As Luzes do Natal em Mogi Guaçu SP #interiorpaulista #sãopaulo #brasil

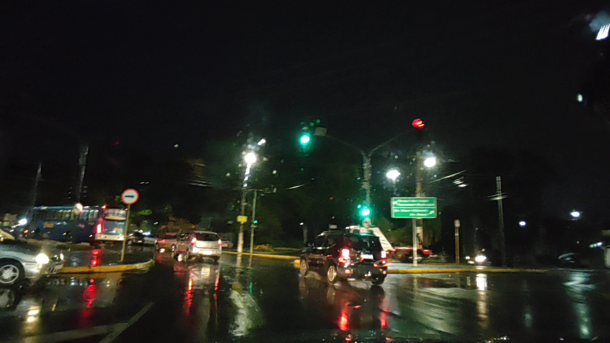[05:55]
Olha que chuvinha abençoada, gente. Obrigado, Jesus. Depois de tanto calor, glória a Deus. Um alívio. Tá começando a ter trânsito aqui no centro. O pessoal tá começando a sair de casa. Opa, pessoal, vou querer entrar aqui.
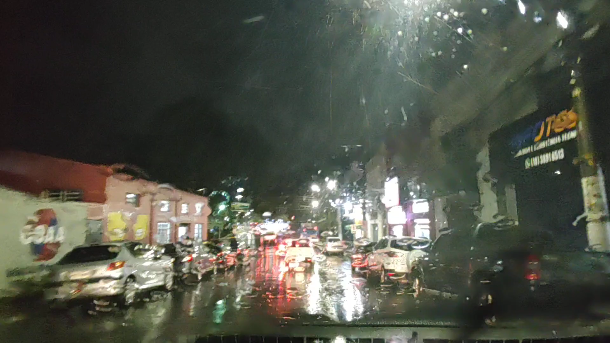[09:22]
Mas vamos lá, vamos passar aqui. Olha que coisa linda, pessoal.
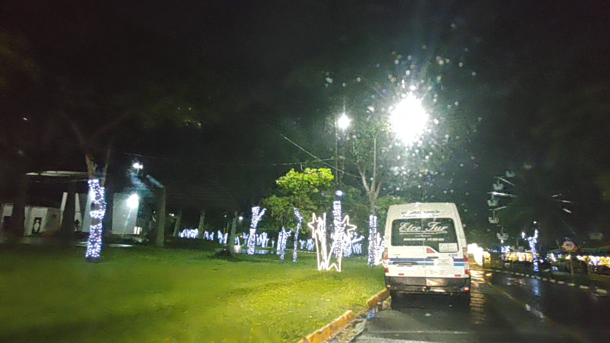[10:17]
Aí agora a gente vai com calma. Olha que bonito, pessoal.
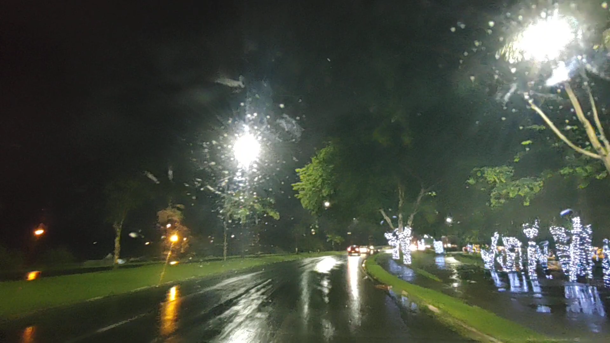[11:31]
Porque. Por conta das músicas. Olha, nem a ponte hoje eles não acenderam. Essa ponte tá toda iluminada. Tá só aquelas luzinhas lá do. Fica no alto da ponte, mas ela tá toda iluminada. Tá linda a ponte. Mas hoje, pelo menos por enquanto, ainda não ligaram.